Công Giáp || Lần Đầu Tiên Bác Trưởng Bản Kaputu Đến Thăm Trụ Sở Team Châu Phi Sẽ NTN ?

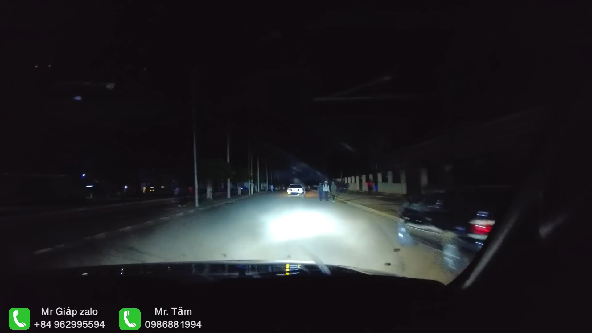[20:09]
Đến nơi tránh tà thì tất cả mọi người đều đang mệt. Linh Đô mệt chưa? Mệt, mệt. Hỏi bác trưởng bản có mệt không đây? Dạ, mais velho, aqui já chegamos no bãi Lũng Đu, município. Ok. Yeah. Bác trưởng bản chắc là mệt lắm nha các bạn. Ok. Agora sim, entra já na rua de casa. Ok, ok. Ôi, lạc đường ở đây? Mặt điện đường, mặt điện đường. Thật. Hả? Mặt điện đường. Đường đó. Có đúng đường này không đây? Đúng đường luôn đấy. Mặt điện đường này luôn. Không, không, không. Muito cansaço. Muito cansaço. Ah, mất điện hết đấy các bạn.